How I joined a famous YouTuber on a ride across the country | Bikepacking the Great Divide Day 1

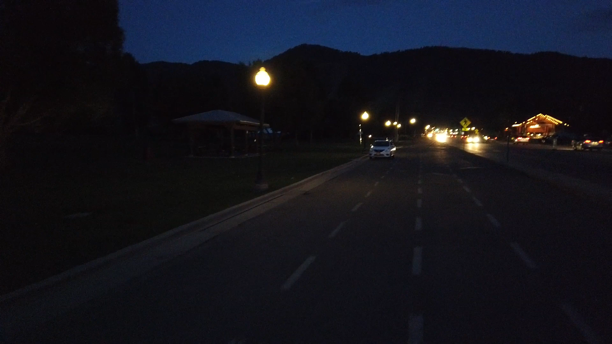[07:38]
At least it's not pitch black. So now to go find my camp spot.